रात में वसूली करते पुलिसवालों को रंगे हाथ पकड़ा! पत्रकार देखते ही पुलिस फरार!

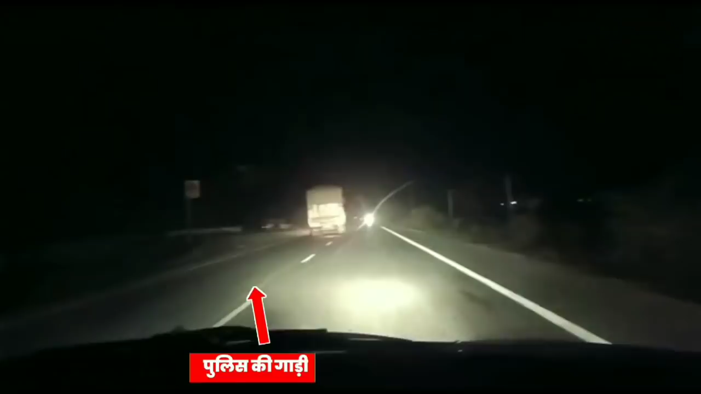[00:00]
तक जा रही है, इनको वसूली के लिए रोका गया है।
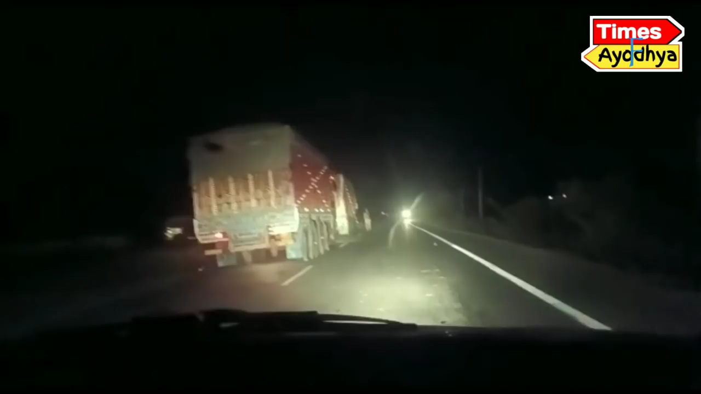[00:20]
देखिए एक ट्रक है और ये पुलिस वाले हैं। ये रुके रुके, देखिए देखिए पैसा पैसा निकाले थे लेकिन रुक गए। रुकिए
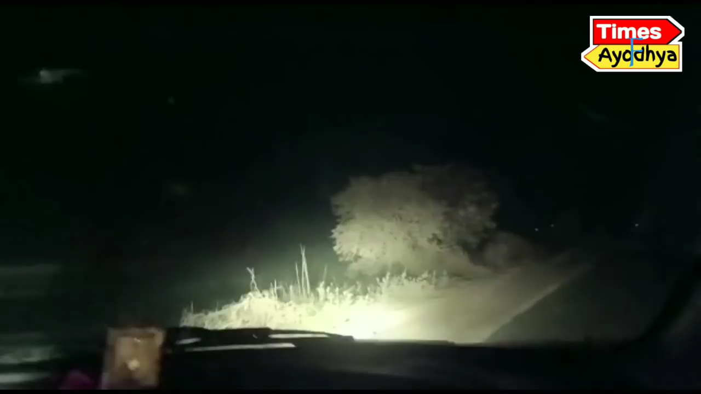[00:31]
गाड़ी खोलिए, शीशा खोलिए, ट्रक वाले से पूछिए किस चीज का चेकिंग चल रहा है यहाँ पर,